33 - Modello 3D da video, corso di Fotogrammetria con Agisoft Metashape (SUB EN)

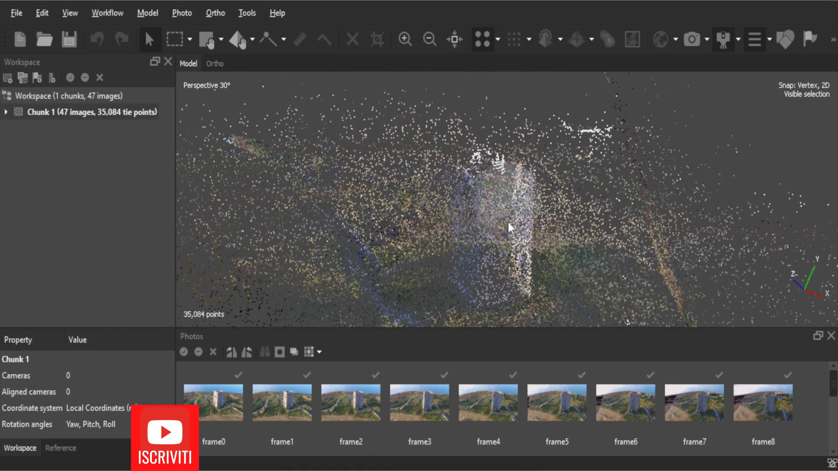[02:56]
Questo è il risultato della nube sparsa vediamo cos'è venuto fuori quindi questa è la torre diciamo che è stata ricostruita c'è un po' di disturbo
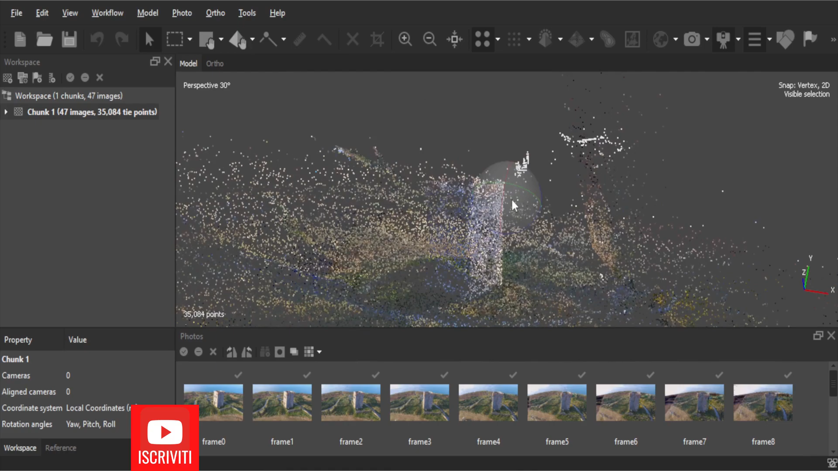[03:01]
attorno appunto all'oggetto che è stato appena ricostruito probabilmente c'è stato qualche errore durante il processo di ricostruzione. Controlliamo dunque le immagini vediamo che le prime sono ok però poi vediamo che c'è un errore quindi c'è stato qualche
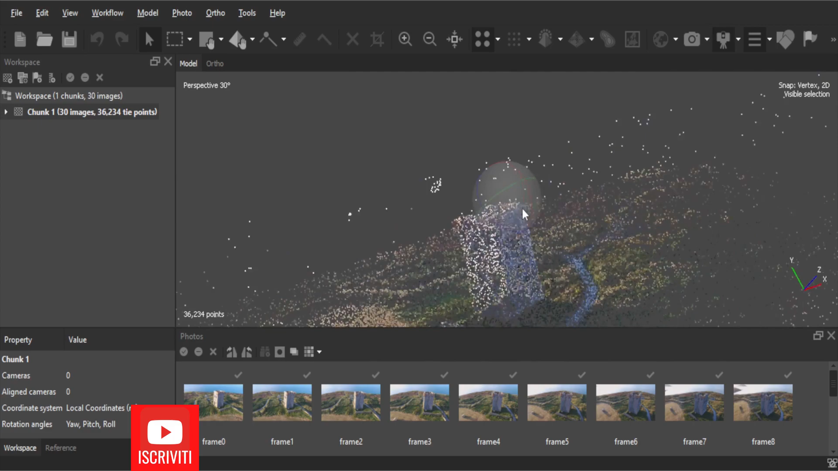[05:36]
In questo caso come potrei vedere il risultato è completamente diverso e abbiamo effettivamente tutte le facce della nostra torre che sono state appunto mappate come vedete correttamente a differenza di prima che avevamo solamente tre facce su quattro.
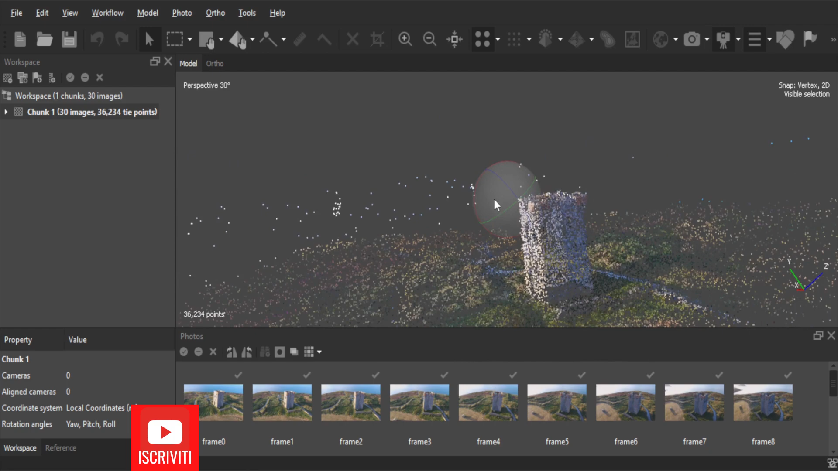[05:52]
Possiamo dunque procedere nella nostra ricostruzione lasciando tutto com'è senza neanche
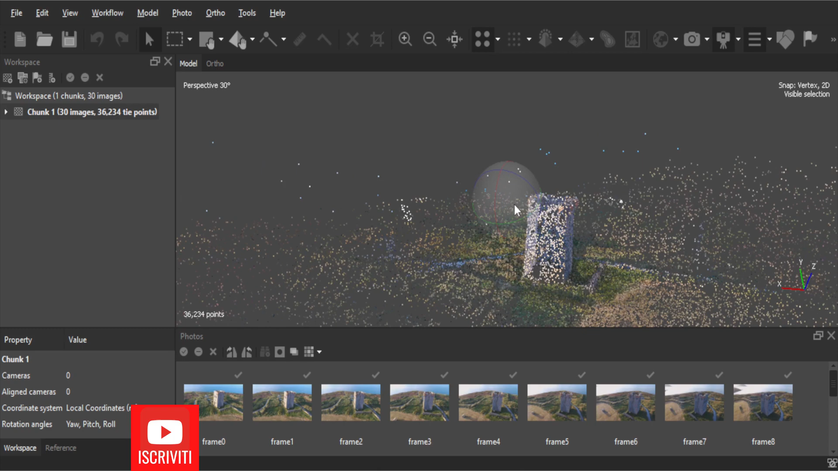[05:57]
stare a fare delle pulizie eccessive per vedere appunto
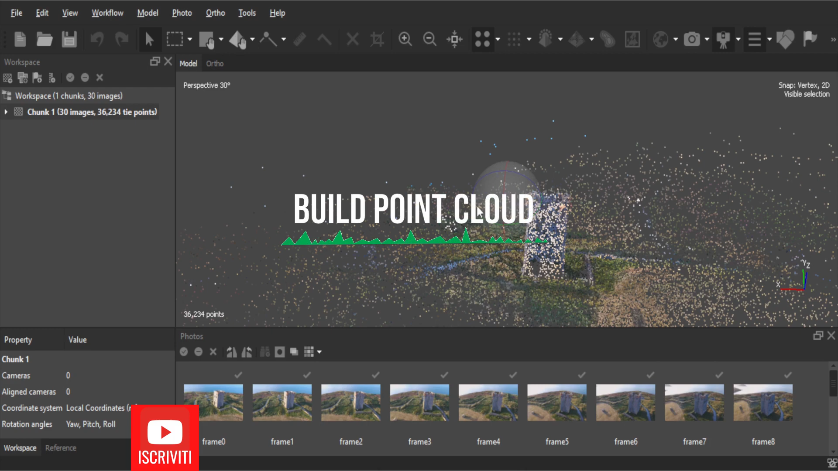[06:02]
l'efficacia del dello strumento build point cloud. Quindi vado a creare adesso la nuvola di punti che in passato si chiamava nube densa. Adesso si chiama point cloud. Dunque cosa ci interessa? Lasciare impostato l'opzione calcola i punti colorati
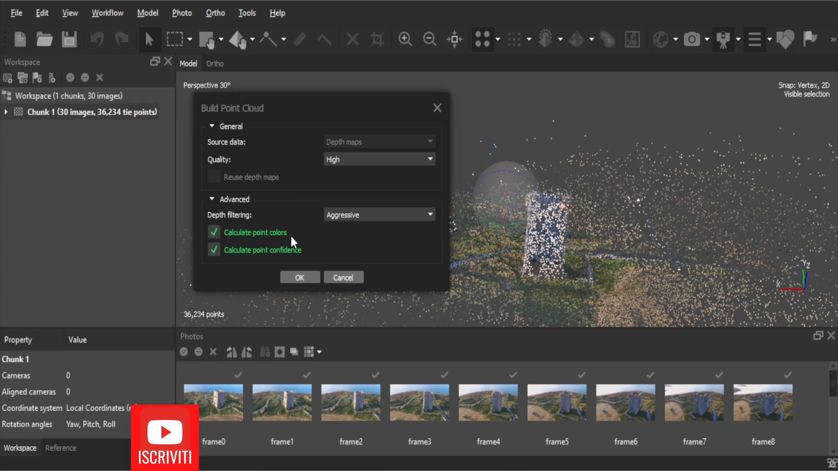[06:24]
e calcola appunto la confidenza. Clicco dunque sul tasto ok per avviare il caricamento e anche in questo caso attendo che il processo finisca.
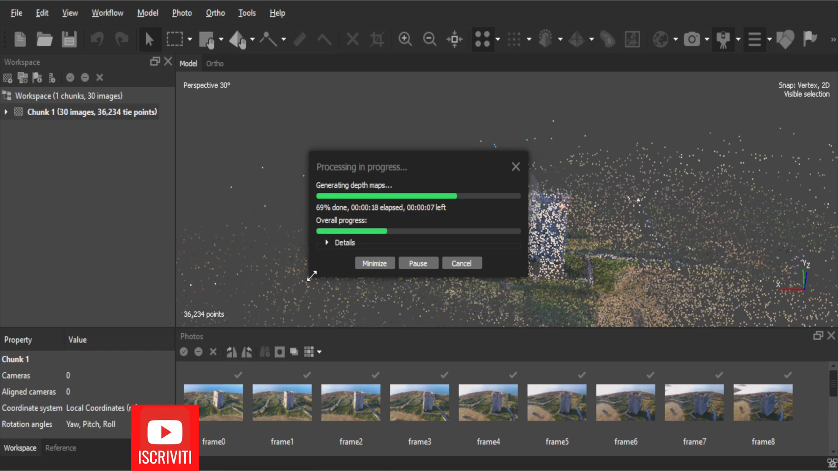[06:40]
Anche questa fase ha avuto termine.
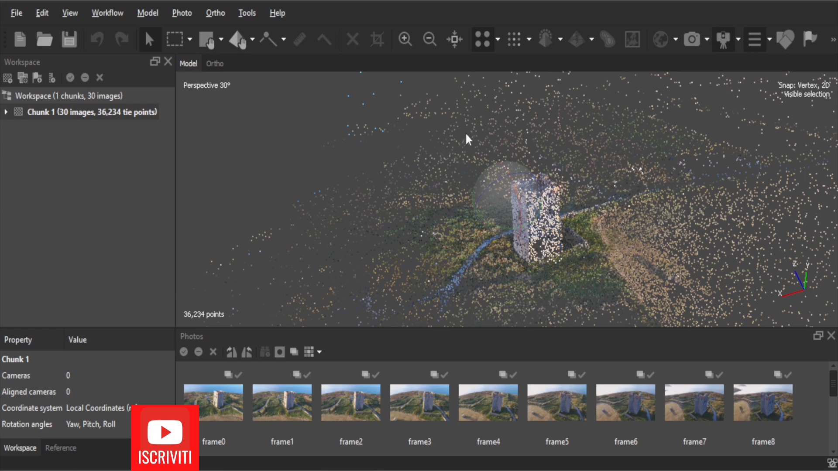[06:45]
Dunque adesso non mi rimane che cliccare in alto su questa icona che riguarda appunto la point cloud.
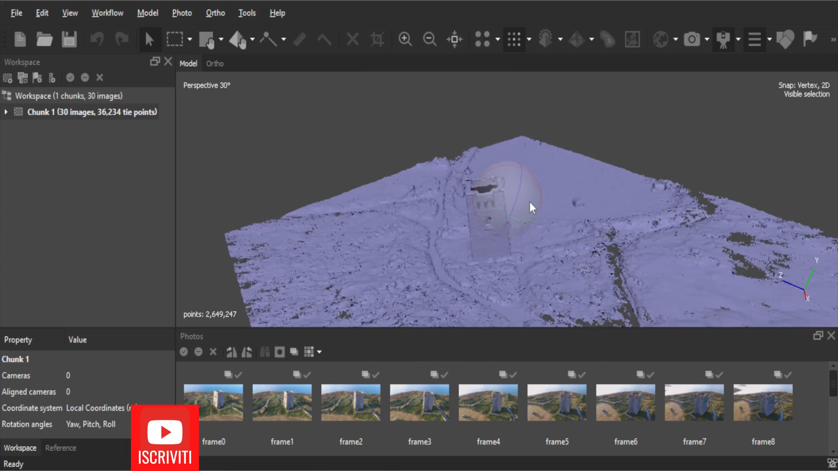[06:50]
E come vedrai incredibilmente è stato ricostruito perfettamente. In questo caso abbiamo una visualizzazione che riguarda soltanto le mesh.
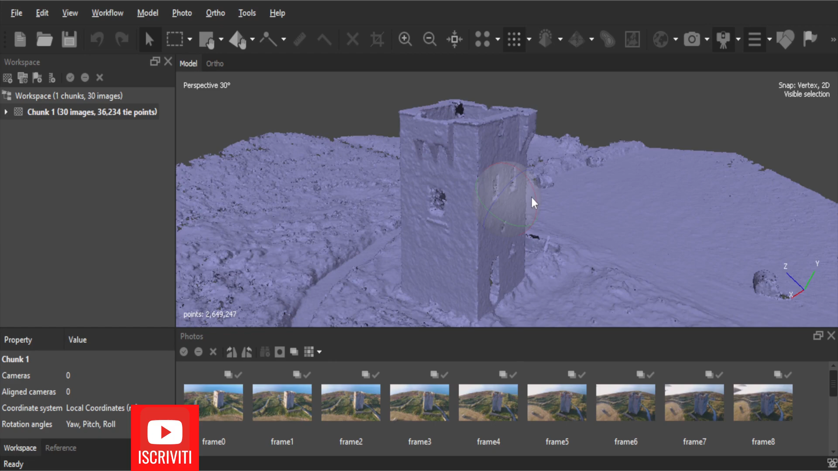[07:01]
Come faccio quindi a vedere la visualizzazione con i colori che ho creato. Vado a cliccare sulla freccetta a fianco e seleziono point cloud colors.
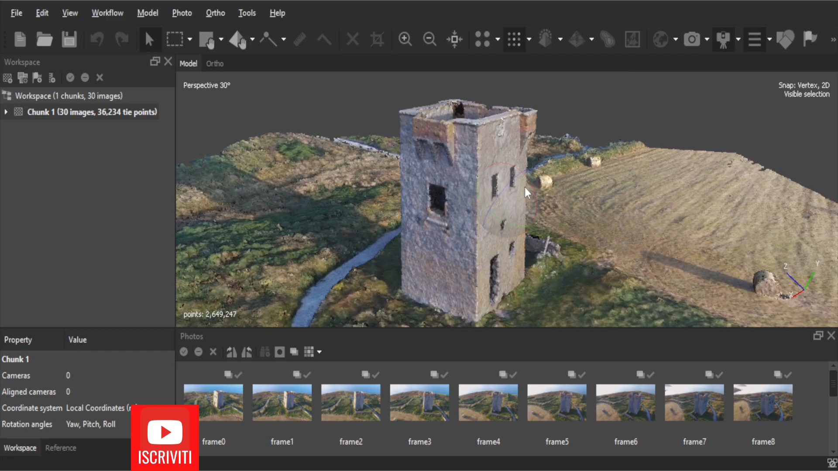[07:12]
Come vedrai adesso sarà tutto molto più chiaro. Questa opzione è diventata sensazionale perché come vedi è stato eliminato
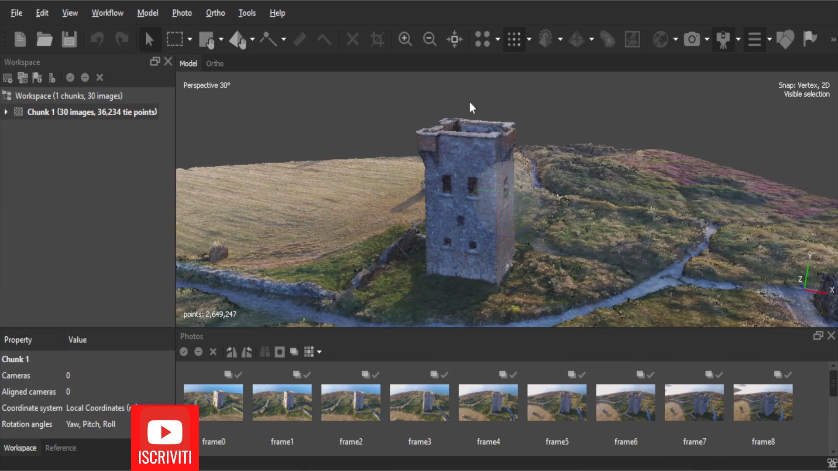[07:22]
con l'algoritmo tutto lo sporco del disturbo che aveva la nube attorno alla torre. Vedi qua in alto che c'erano tanti punti che non erano corretti.
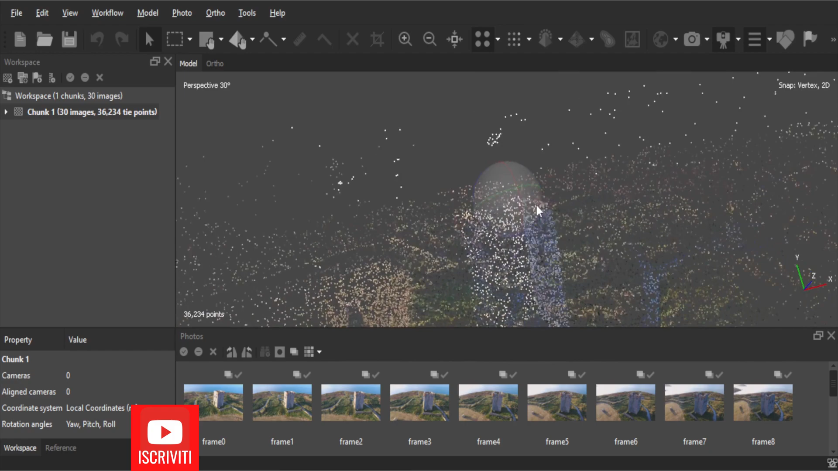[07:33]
Dunque direttamente con la creazione della point cloud è stato ricostruito perfettamente come puoi vedere la torre che appunto ci interessava.
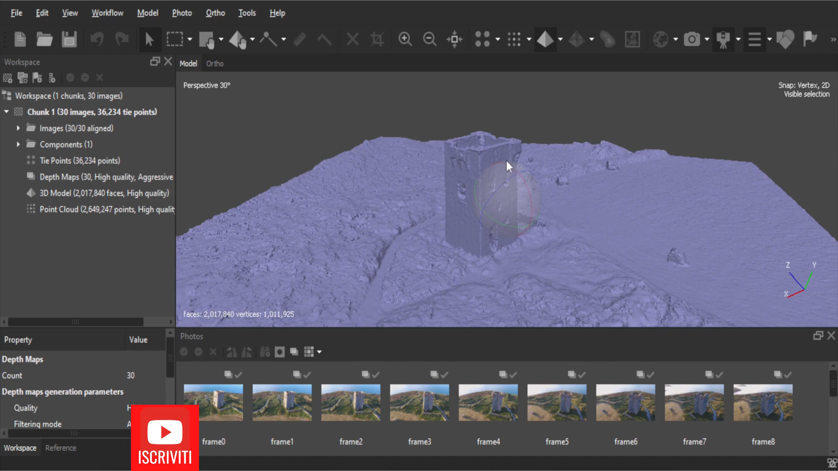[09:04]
densa ovvero la point cloud che abbiamo utilizzato come sorgente. Posso utilizzare anche altre viste volendo ad esempio la vista
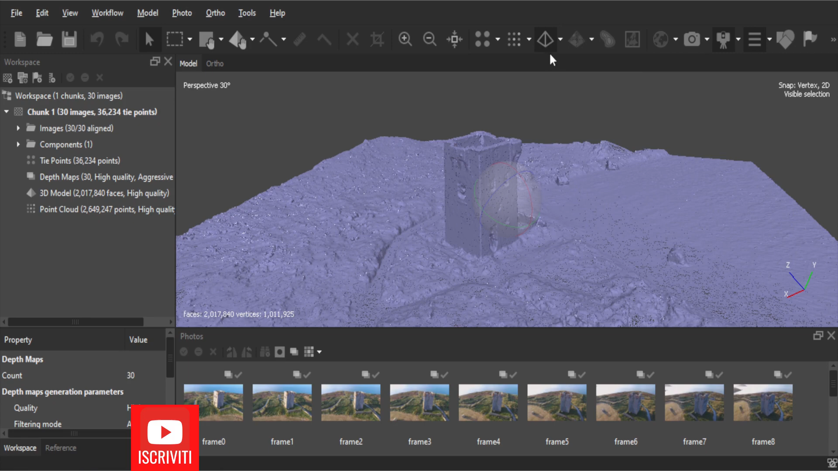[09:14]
wireframe oppure quella della confidenza dove tutto sommato abbiamo un'alta confidenza. Vediamo il colore celeste come colore predominante quindi abbiamo un'alta precisione in questo caso. Quindi ci fa bene sperare.
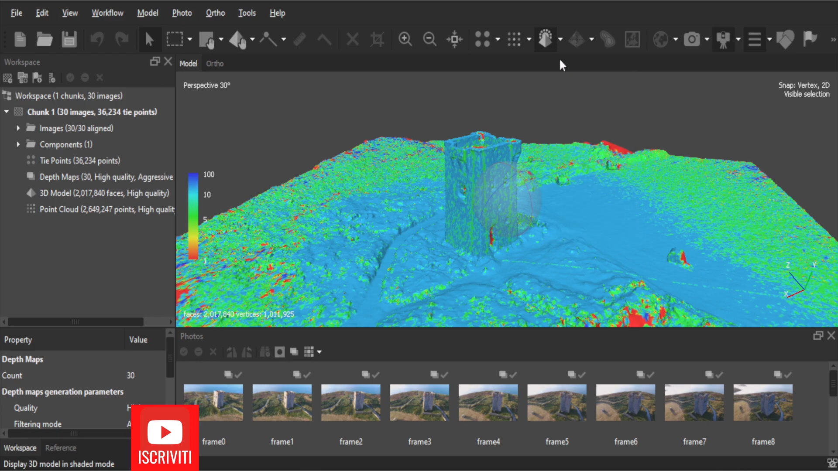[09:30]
Dunque questa è la vista invece con la diciamo colorata senza le texture.